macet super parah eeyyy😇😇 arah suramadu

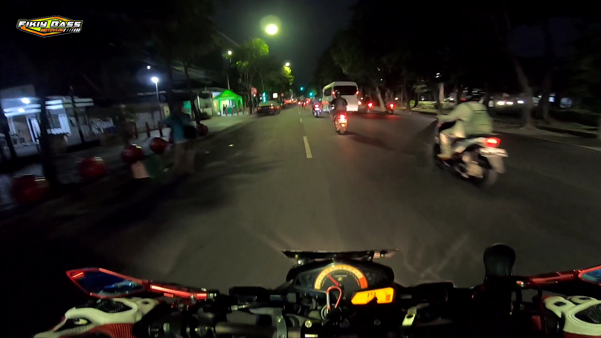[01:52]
Oke, bre. Ini jembatan merah Surabaya, cuy. Di depan lagi, cuy.
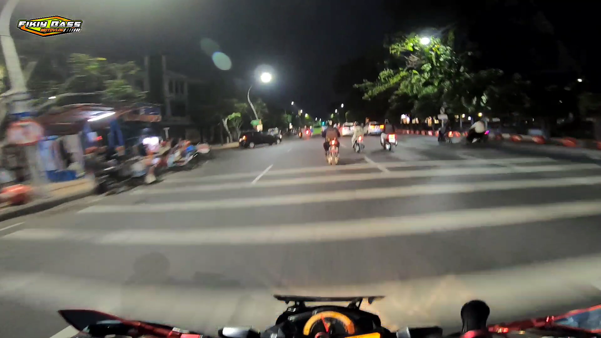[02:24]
Ya, udah lama nggak motoran malam-malam nih cuy. Sayang aja nggak ada temen cuy. Anjay, next time bikin konten bucin lah minimal ya kan.
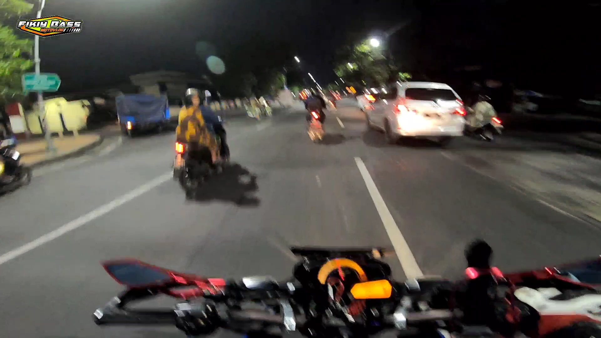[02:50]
Dan sekarang kalau ngevlog pakai Bibi Manda mesti teriak-teriak dulu cuy. Jembatan merah cuy.
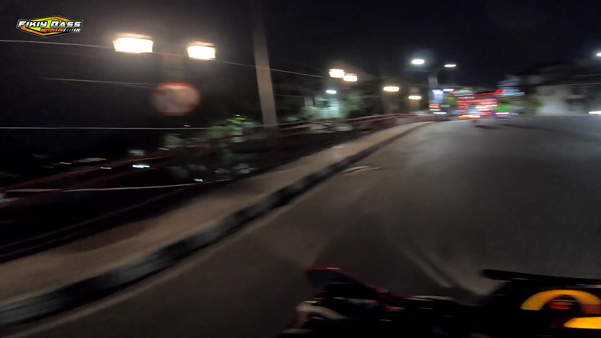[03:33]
Karena dicat merah ya kali. Namanya jembatan merah. Hampir aja. Duh.
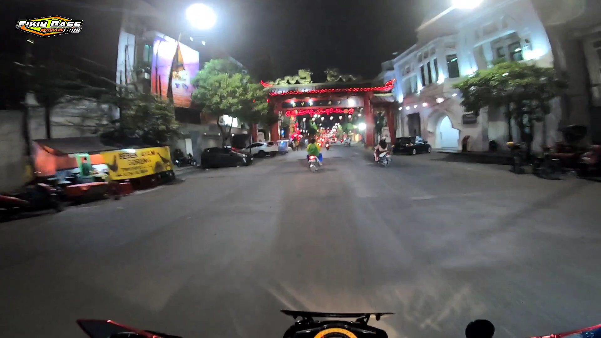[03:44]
Nah, ini kelenteng cuy. Apa sih?
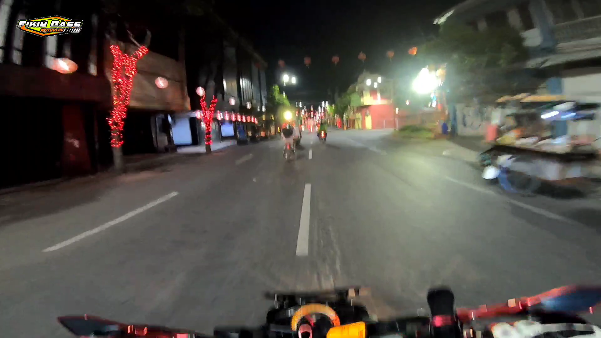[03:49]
Kawasan orang Cina di sini ya. Ini kalau mikir kita ruko-ruko ini pada punya Cina semua cuy.
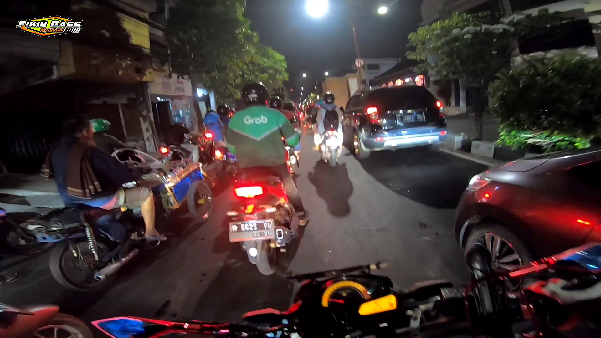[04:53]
Udah merayap cuy ya kan. Minimal digaskan lah boy ya. Oke, merayap lagi cuy. Oke cuy. Nah, nggak ada yang aman cuy. Kanan kiri sama-sama macet cuy.
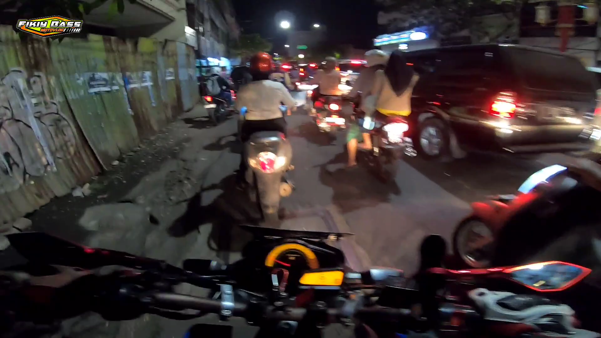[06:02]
aduh ada yang parkir lagi ya, aduh ini yang bikin macet nih. Cuman masih untung masih jalan ini.
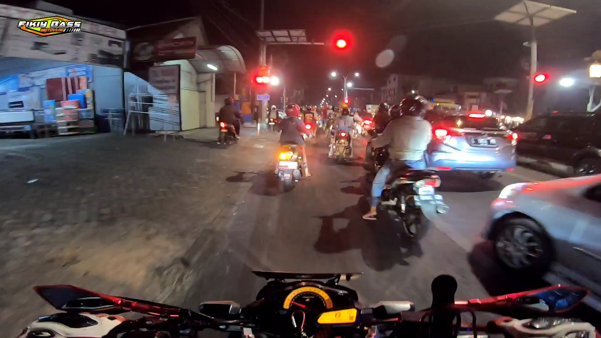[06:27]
Kita nyangkut di sini, Bre. Ya.
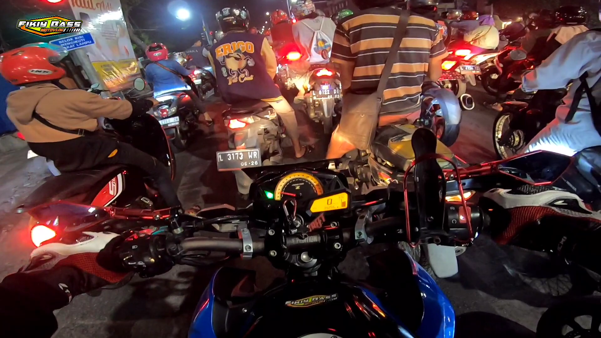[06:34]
Nah, yang seharusnya kiri itu hijau ya.
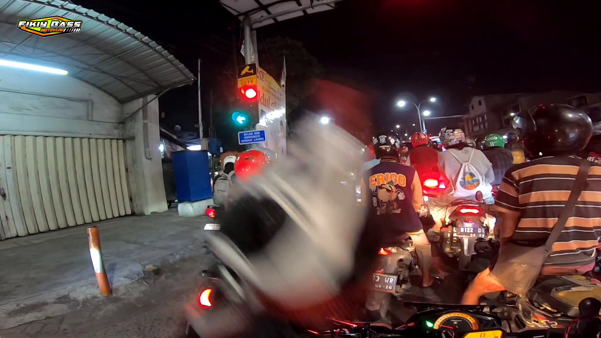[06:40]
Jadi gue parkirin di sini aja, cuy.
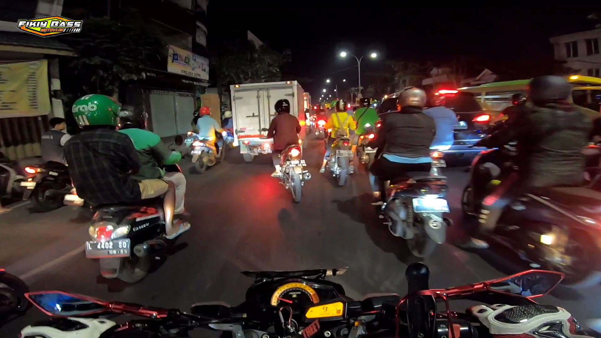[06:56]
Ya elah. Tuh, ini kenapa coba?
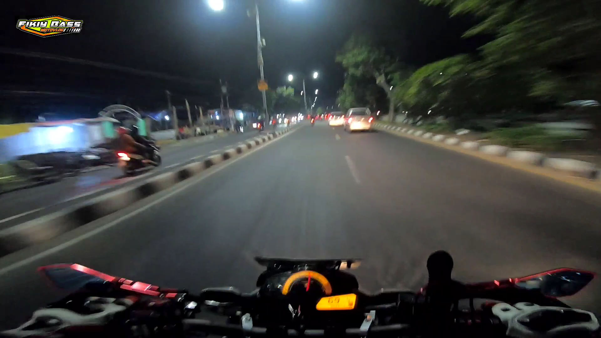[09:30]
Pindah jalur nih cuy, ke jalur motor cuy, karena gua ngeri ada polisi cuy kalau pakai jalur mobil cuy. Biasanya sih kalau tengah malam gua suka lewat jalur mobil cuy, karena sepi banget ya.
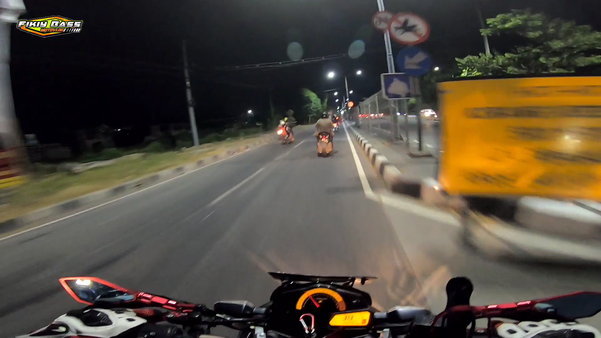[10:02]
Nah sekarang udah banyak pemudik cuy yang mau pulang kampung cuy, karena ntar lagi lusa ya udah Idul Adha cuy, lebaran Idul Adha cuy. Minimal kita santai baik lah ya.